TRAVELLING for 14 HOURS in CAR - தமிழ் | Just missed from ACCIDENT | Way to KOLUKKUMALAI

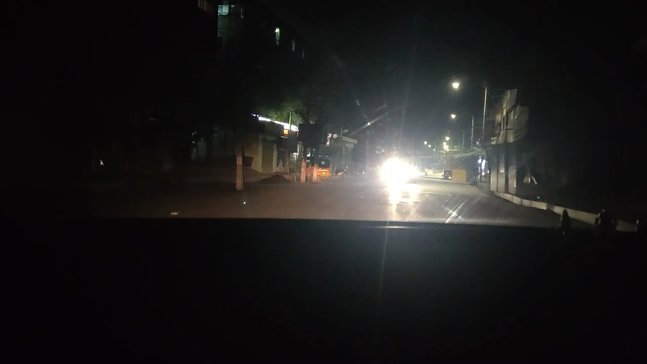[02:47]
ரோட்ல வந்து ஒரே ஒரு கார் வந்துட்டு இருக்கு, மத்தபடி வேற யாரும் இல்ல.